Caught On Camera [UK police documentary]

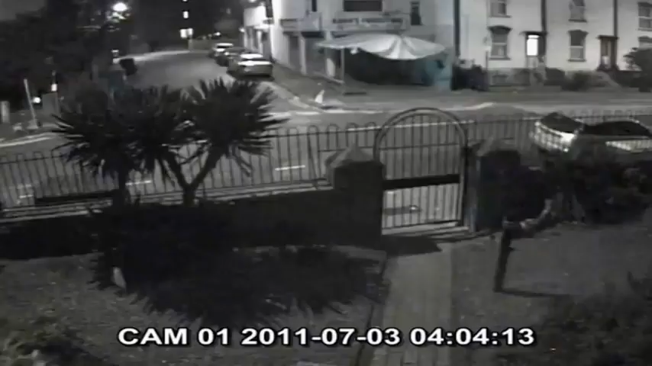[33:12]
Shortly after, footage from another camera catches the same gunman running into a side street. But then he seemed to disappear. The investigation was stalling. They had no names, no witnesses, and no murder weapon.
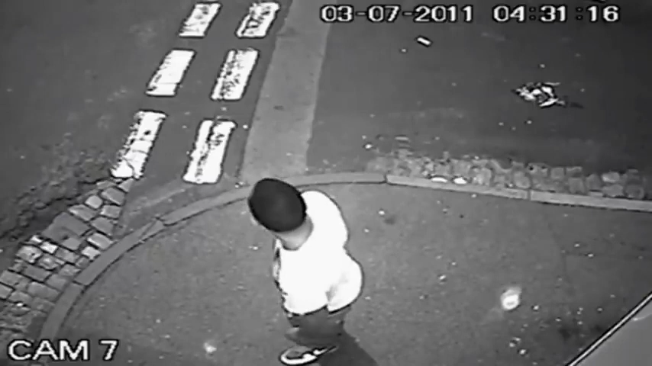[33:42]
You're thinking, well, is it the gunman? The clothing looks different.